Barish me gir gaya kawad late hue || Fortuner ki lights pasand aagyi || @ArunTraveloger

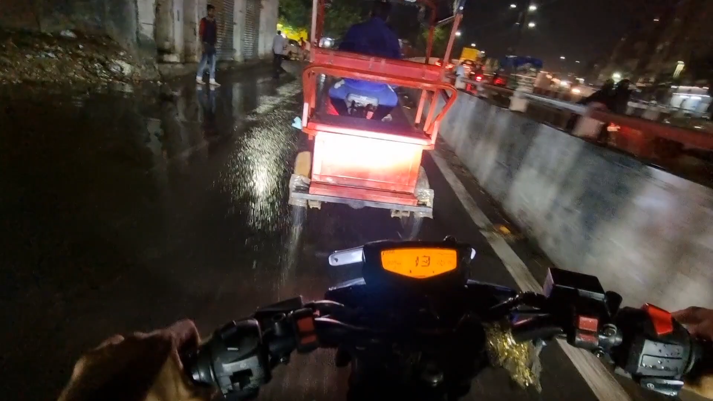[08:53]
मुझे लग रहा मैं आगे जा रहा हूँ वहाँ पे पानी भरा हुआ ना मिले अंडर पास से मुझे। और एक्चुअली में शिवरात्रि ना कल की भी है और आज की भी है,
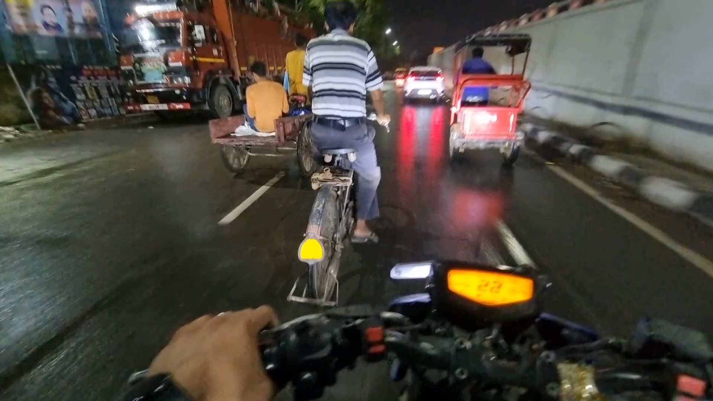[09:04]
तो इस वजह से ना लोग अभी भी आ रहे हैं, और अभी इवनिंग से कह रहे थे जल चढ़ना शायद स्टार्ट होना है, बहुत से लोगों ने उस हिसाब से कर रहे हैं, पंडित से पूछा होगा।
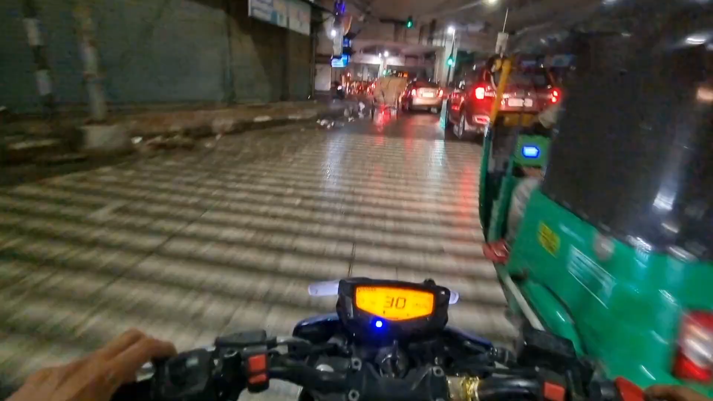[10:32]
बोले वो कवर जा रही है, दिखाता हूँ डाक कवर जा रही है शायद,
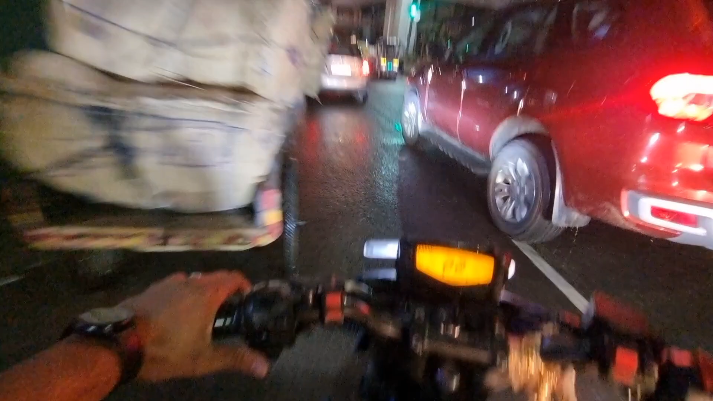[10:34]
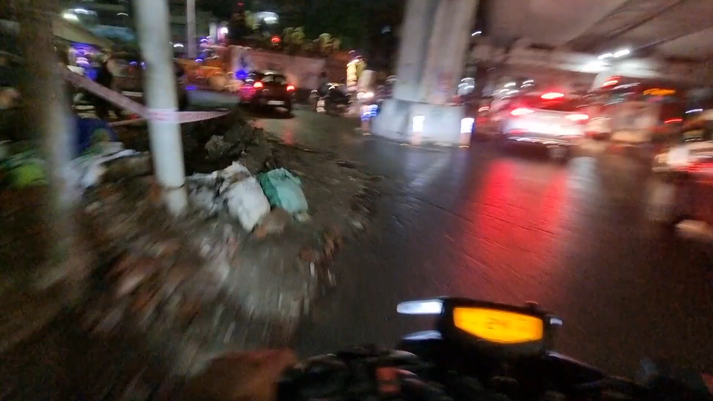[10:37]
ये डाक कवर है जो कि लोग आए हैं, कहाँ की है ये नहीं पता, तीसरी डाक कवर है।
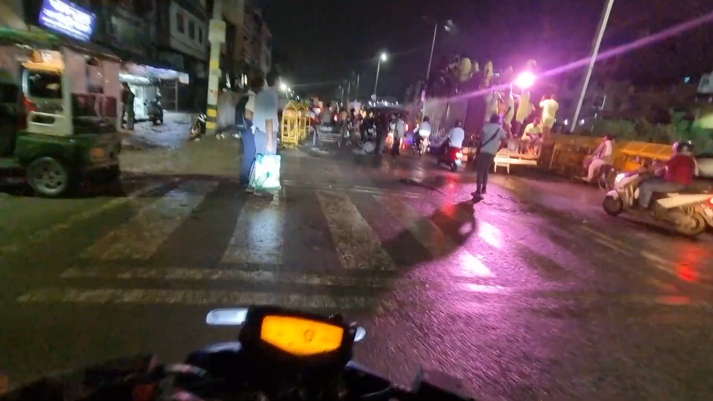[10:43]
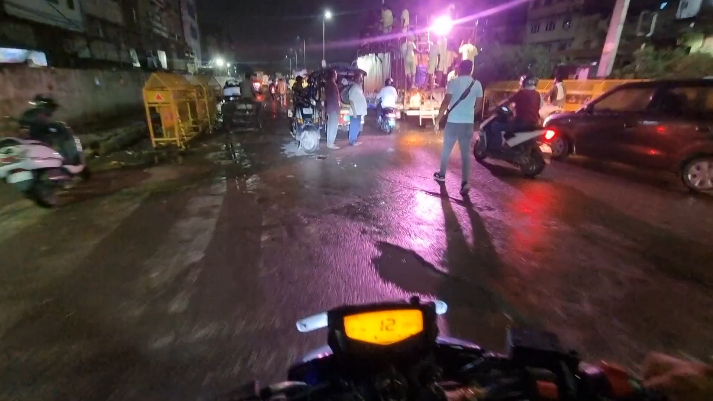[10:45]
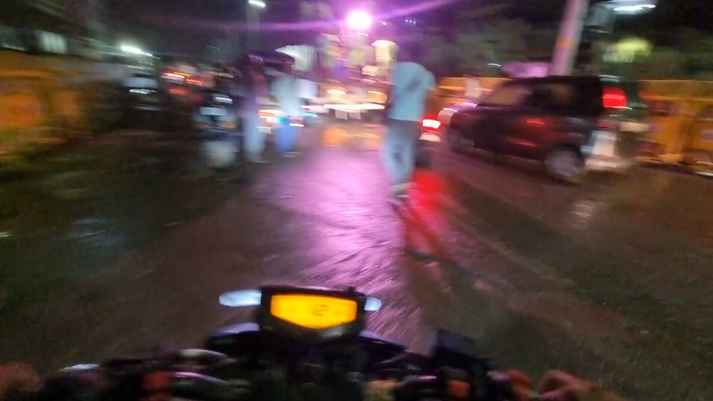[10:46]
तो ऐसे होते डाक कवर लोग ट्रक में बैठे होते हैं, लाइट वाइट सब लगी हुई है और आगे इनकी गाड़ी भी होती है और एक बंदा लेके भाग रहा होता है कावड़ का जल, जो गंगा जल होता है वो लेके।
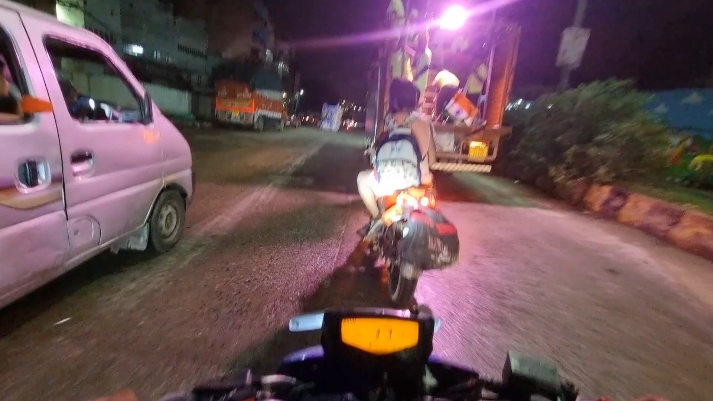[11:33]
खुद कंट्रोल कर रहा है, डाक कावड़ है, डाक कावड़ ही है, आगे बंदा भाग रहा है इनका। तो एक बंदा टीम में से गिर गया था, अब पता नहीं दिल्ली के हैं कहाँ के हैं,